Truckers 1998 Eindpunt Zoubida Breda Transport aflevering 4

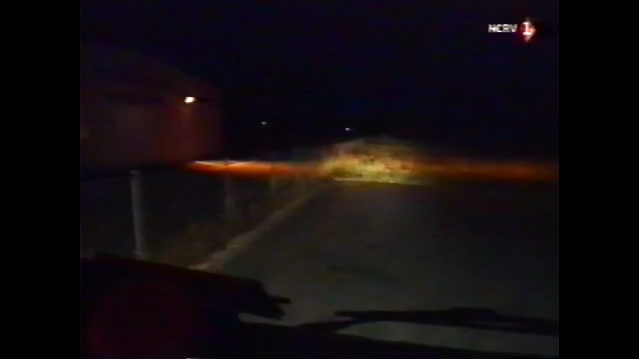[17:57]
Vrijdagavond tegen elven. Ron draait het terrein op van de Franse vestiging van Bredatransport.